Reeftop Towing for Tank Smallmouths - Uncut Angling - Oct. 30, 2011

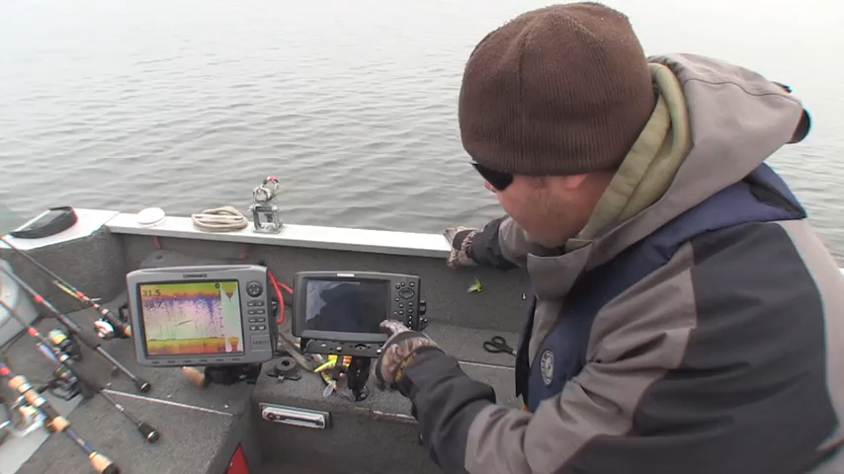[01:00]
It's got one foot increments so it shows a lot of detail on the map. And we're able to bring the boat over a lot of these reefs. And if I zoom out a little bit here, you'll be able to see I've highlighted depths. And that's a real neat tool you can use when you're on the water.